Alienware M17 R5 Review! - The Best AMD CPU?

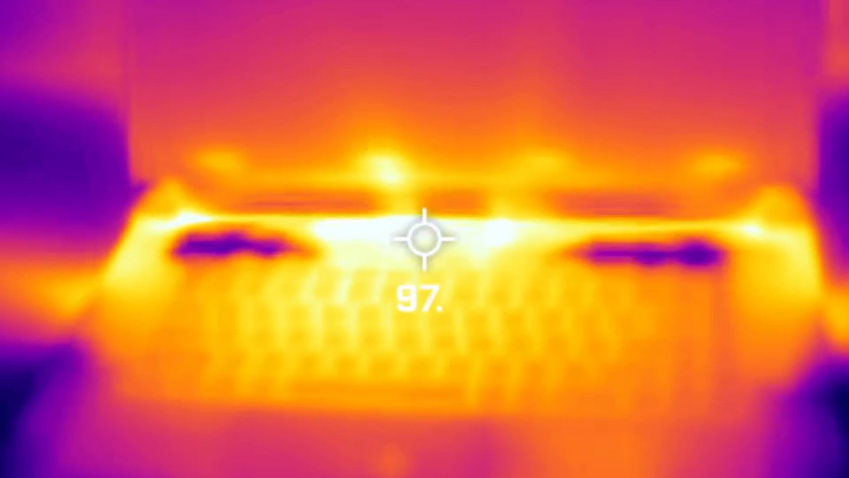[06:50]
The touchpad and the palm rests were relatively cool with the majority of the heat understandably in the upper vent area.
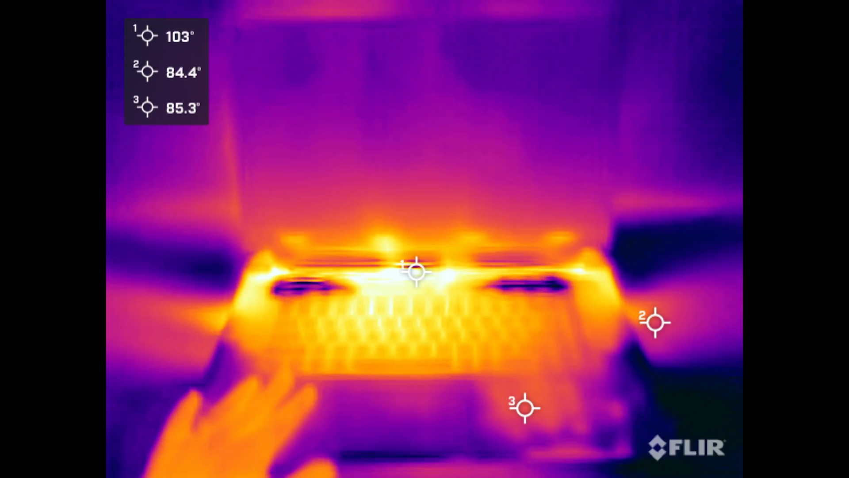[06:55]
And just like most gaming laptops, a lot of the heat escapes out the back.
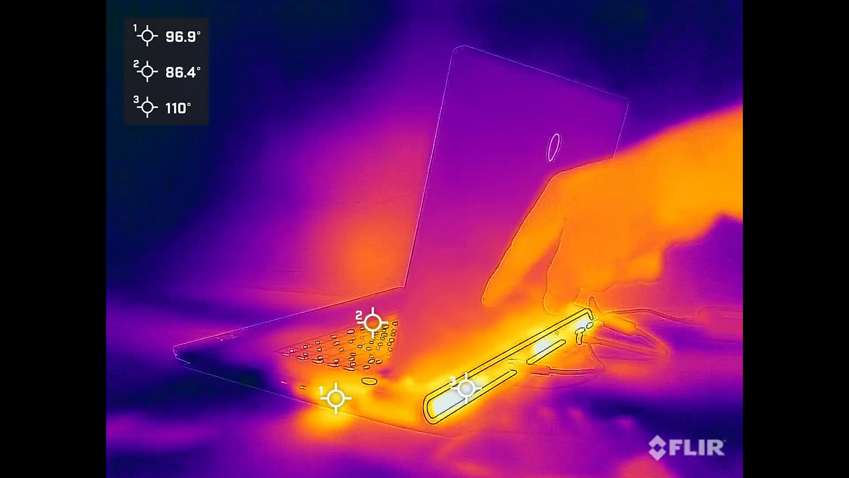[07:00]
So that portion was pretty warm as well. And I know it looks pretty hot on the bottom in these thermal tests,
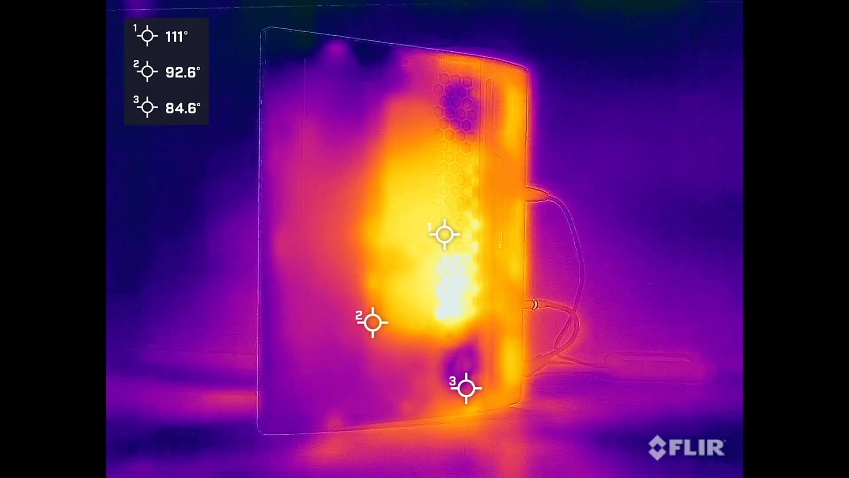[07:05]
but that's more looking past the external metal chassis and into the internal temps. The bottom metal did not actually feel that hot in my lap despite these numbers.
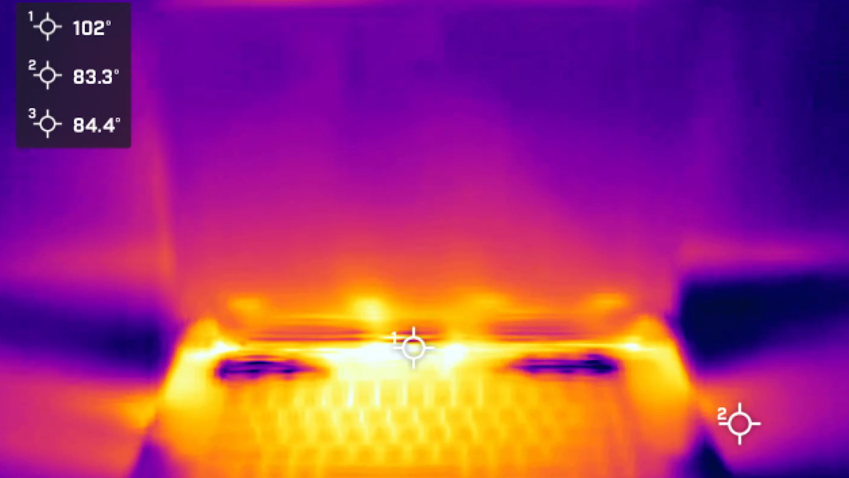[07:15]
And you can see here that temps only in the 80s by the side fans means your mouse hand will still be comfortably cooled during heavy use.
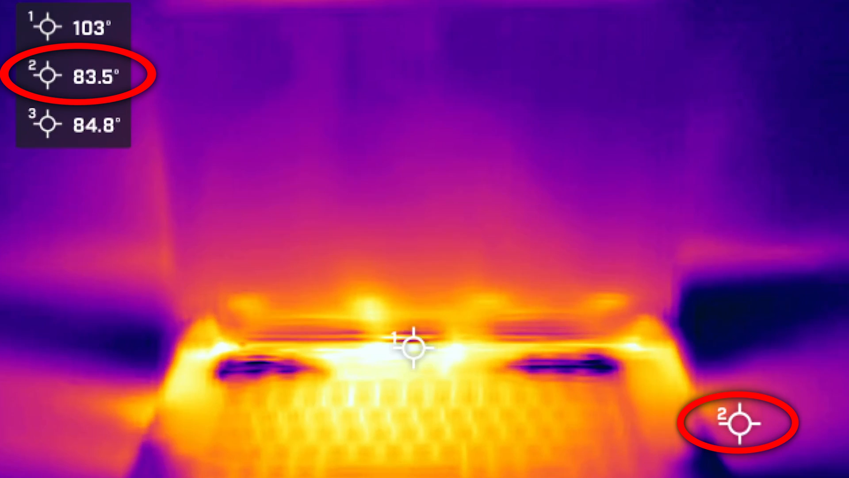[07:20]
Temperatures and gaming were pretty impressive as well. Keep in mind this graph for CPU temps isn't exactly comparing apples to apples as all these machines are 12th gen i7 processors.